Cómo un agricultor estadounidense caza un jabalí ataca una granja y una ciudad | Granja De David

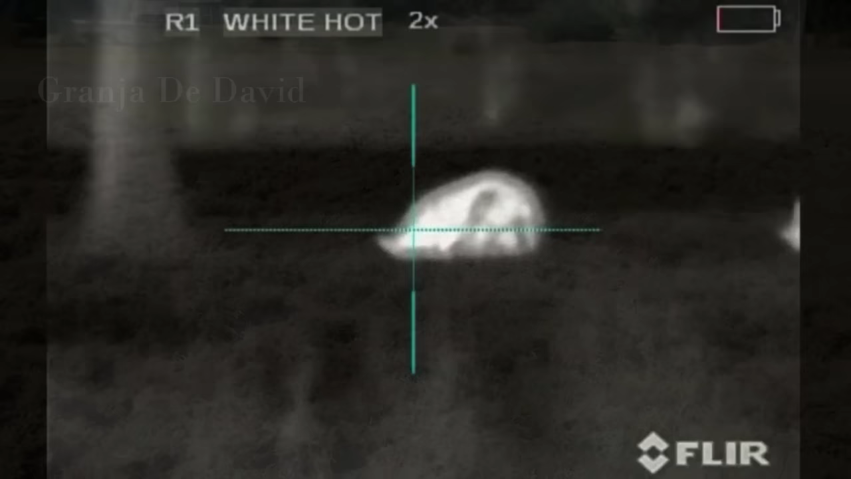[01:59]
Este video captura la destrucción masiva de jabalíes en Texas.
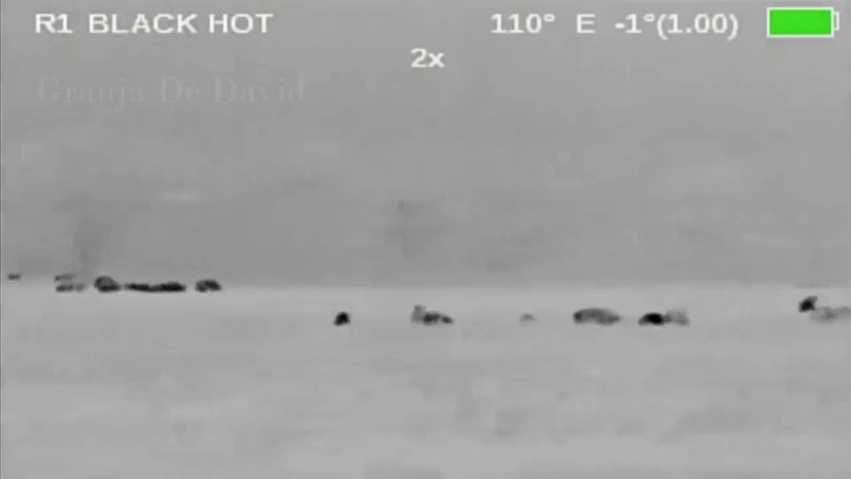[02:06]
No es difícil cazar jabalíes en Texas, ya que las políticas estatales han hecho que la caza de cerdos sea lo más fácil posible.